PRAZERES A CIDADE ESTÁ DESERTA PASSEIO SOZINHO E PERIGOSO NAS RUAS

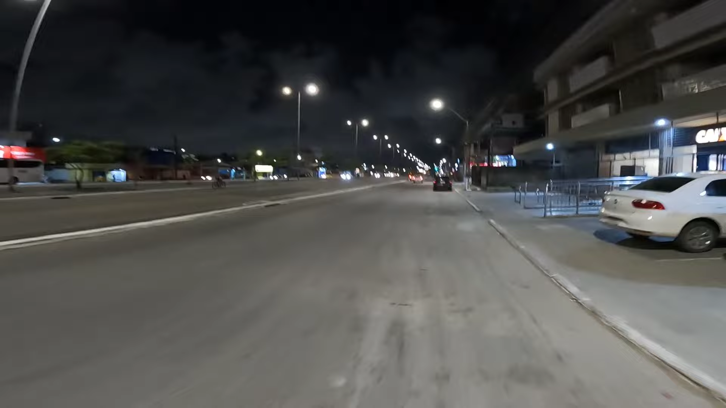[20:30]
Que, assim, onde a gente anda, galerinha. As pessoas dizem que essas ruas, assim, é violentas. É por conta de quê, Pedro? Por conta de assaltos, tipo, essas coisas, sabe, meu povo? Mas, assim, eu, graças a Deus, velho, eu ando pelas ruas daqui de Recife, Jaboatão. Qualquer rua, meu povo, eu ando, qualquer hora da noite. Inclusive, pra que você dizer assim, ó.
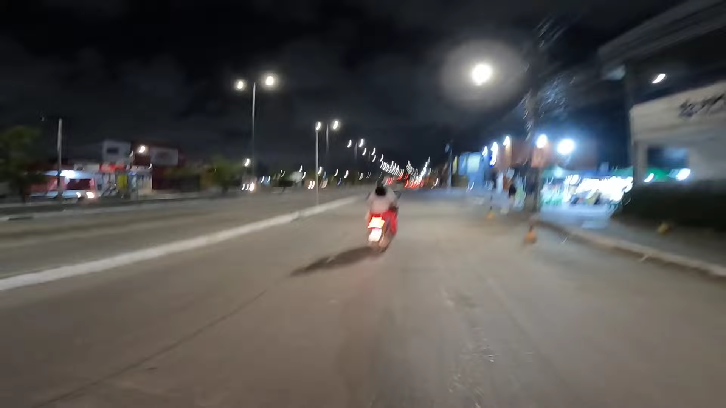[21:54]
E, além disso, muitas pessoas que andam no centro da cidade à noite, andam tudo com faca, viu, galerinha. É, não, Pedro. Não é, Pedro.
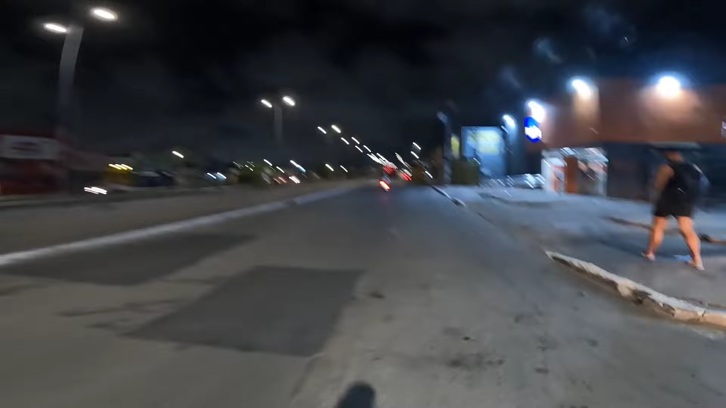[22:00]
É, meu povo, então. Mas, mesmo assim, eu, às vezes, vou pro lado de lá pra que vocês entendam. Pra que vocês vejam a realidade que não é também esse bicho papão, não, sabe, meu povo. Que as pessoas falam, não, velho. Então, aqui, pra que vocês fiquem localizados. A gente tá já chegando aí no viaduto de prazeres, ó. A gente veio lá daquele parque lá.
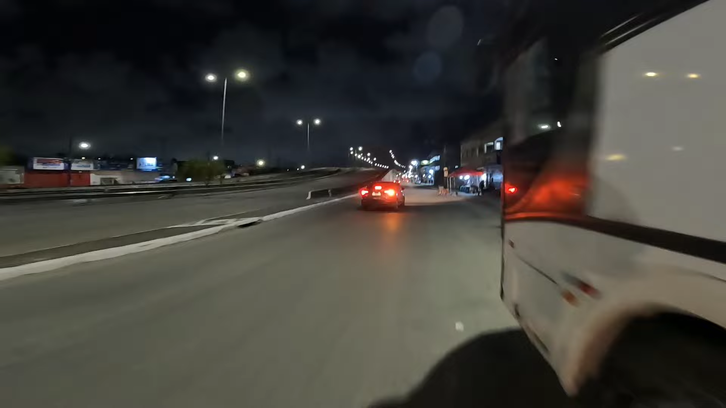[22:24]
Que ele fica mais ou menos, pra que vocês entendam, de frente à Coca-Cola. Sabe, meu povo, quem é de Recife, sabe onde é que fica a Coca-Cola de prazeres.
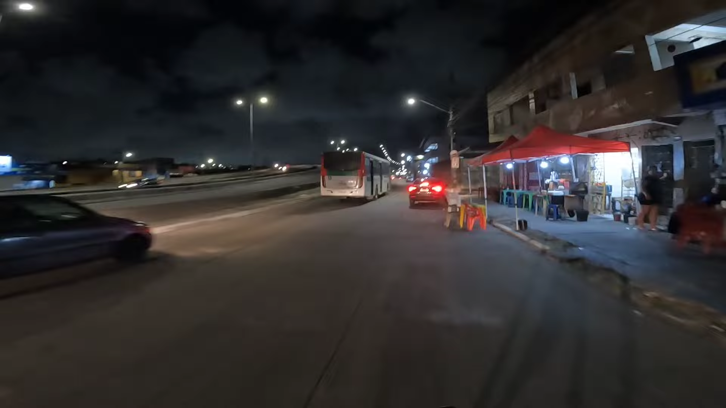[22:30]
Então, aquele parque que a gente veio de lá, o terminal de ônibus, fica praticamente de frente à Coca-Cola, viu. Então, além disso, meu povo, que eu vou falar pra vocês,
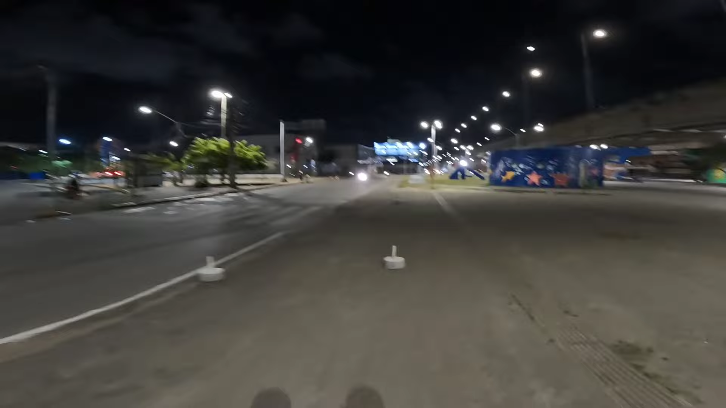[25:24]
E agora, galerinha, vamos lá sentir dali o Shopping Center. O Shopping Center de prazer. E, sabe, meu povo, vamos dar uma olhada lá. Pra ver se aquelas ruas dali é meia sombria mesmo, se não é. Então, vocês estão conhecendo tudo aqui, ó.
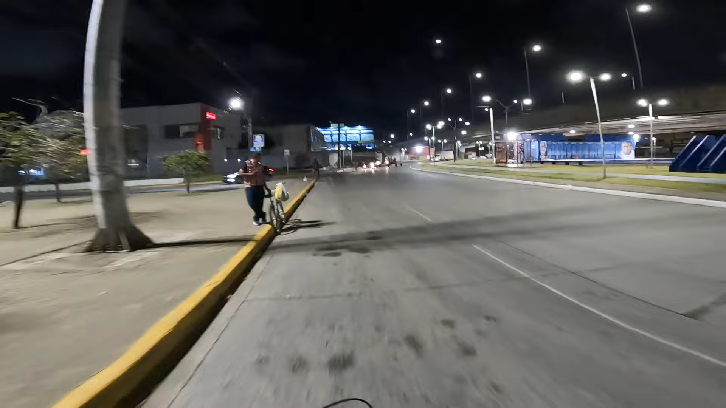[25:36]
À noite, aqui de prazerão, daqui de prazeres. Agora, aqui é movimentado, sabe, meu povo?
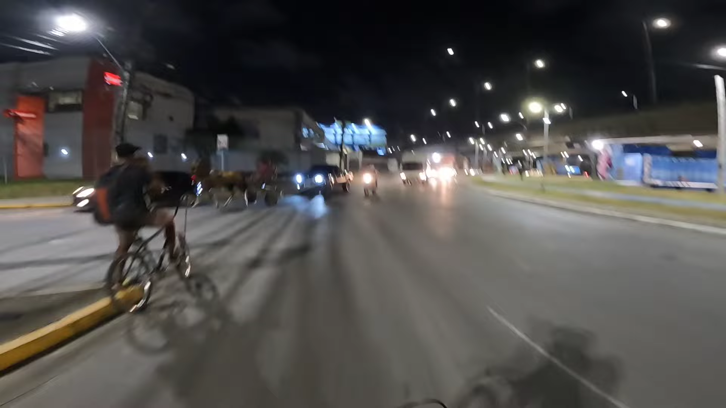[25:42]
Assim, de carro, velho. Assim, você vê que não tem muitos movimentos de pessoas, não.
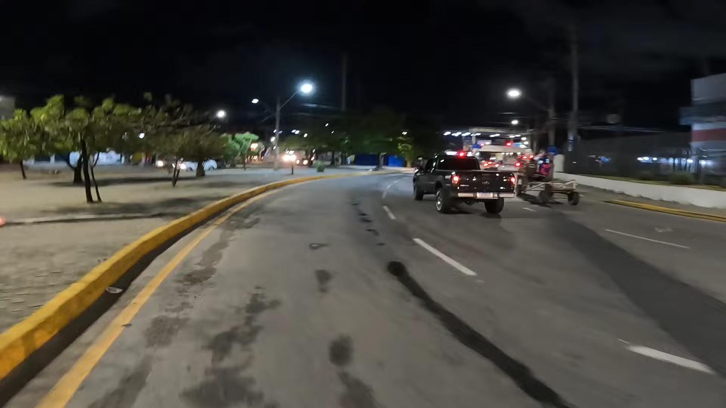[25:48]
Só tem mais movimentos, mais de carro, velho. Assim, pra baixo, caminhão. Então, pra que vocês entendam, essa rua aqui, galerinha.
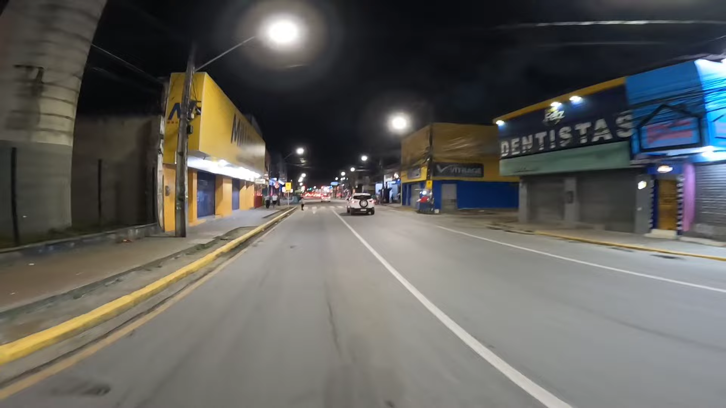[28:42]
Lá dentro tem uma sirene lá, ligada lá e de caracterizada, sabe? Então, aqui é a feira de prazeres, aqui de dia, pra gente passar aqui, é, a muvuca danada, né? Gente pra cima e pra baixo e tal, aquela agonia. As lojas tudo abertas. E a noite, ó, meu povo, é desse jeito aí, ó.
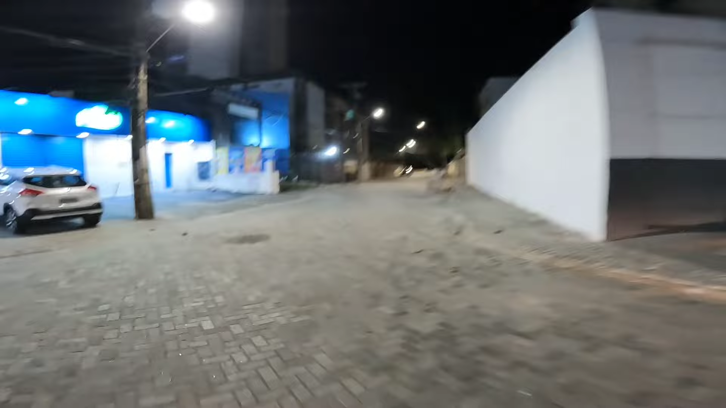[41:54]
Que eu pensava que ia tá muito perigoso, que ia fazer medo, essas coisas. Assim, graças a Deus, a gente passou, velho.
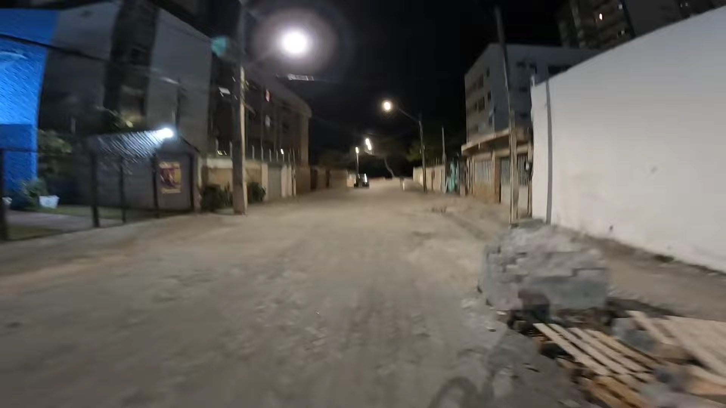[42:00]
Pelo escanto que a gente nem percebeu. Essa aqui é a verdade, galerinha. Assim, os cantos que eu tava pensando, assim, será, velho? Será? Então, esses cantos aí a gente já passou. E agora a gente tá na igrejinha. Dez horas da noite. Tômos aqui só nós. O canal Coisa de Recife. E Jesus Cristo aqui conosco, galera. Então, tá fazendo uma mega operação aqui, ó.
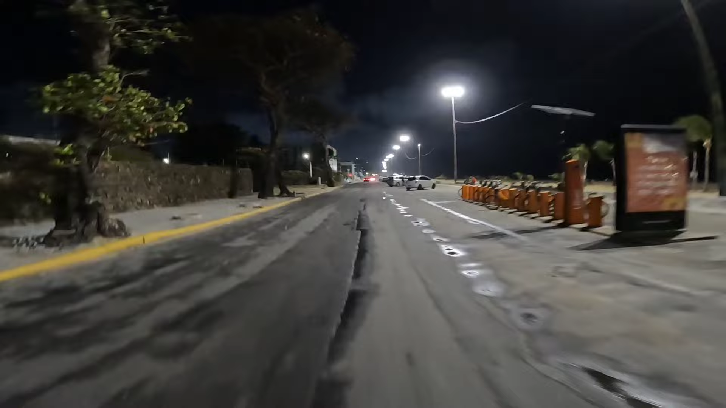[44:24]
Fornecem ao ser humano Se perder na vida É exatamente esse lugar aqui, velho Assim, geralmente tem muita Graças a Deus Passei por aqui agora Não tinha nem Nem Independente
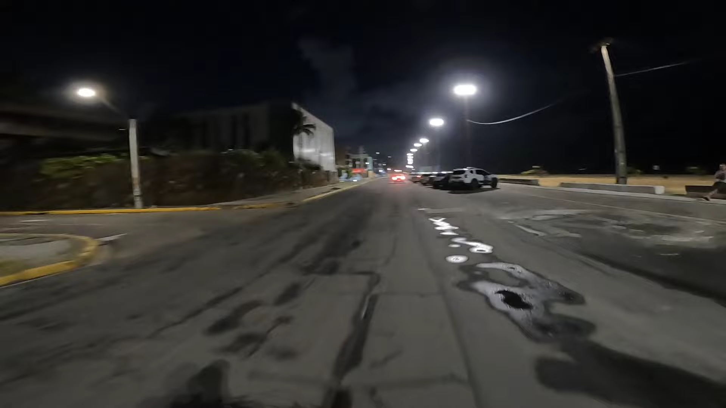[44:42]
Aquelas moleques Vendendo O corpo Graças a Deus Aqui não vi nada disso Também era outro canto crítico Que eu tava com medo De passar por aqui Mas assim A gente passou Tipo,
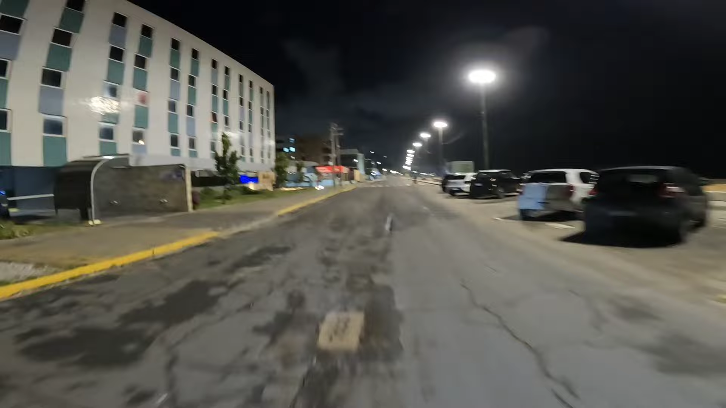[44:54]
sossegado Então, nesse vídeo aí Vocês tão comprovando Tão vendo Que a gente de 10 horas E é 10 horas,
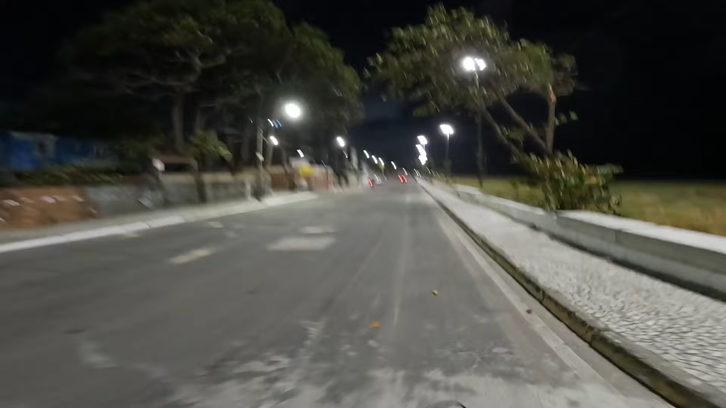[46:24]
meu povo Aqui agora A gente tá chegando Aí na praia De boa viagem Pra gente finalizar O vídeo lá,
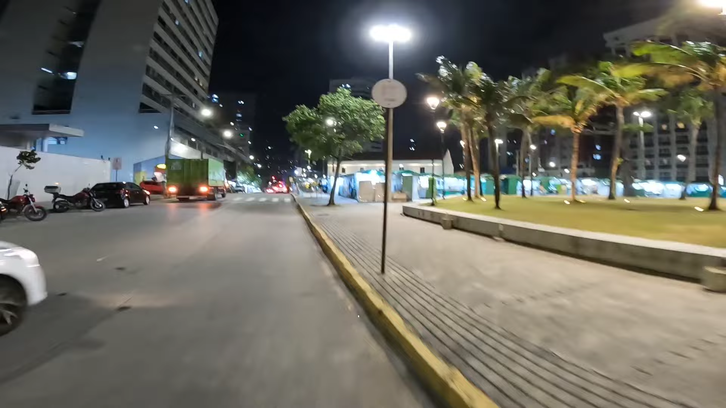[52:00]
Jaboatão E ó linda É a igrejinha De boa viagem Pra que vocês entendam Já tá já finalizando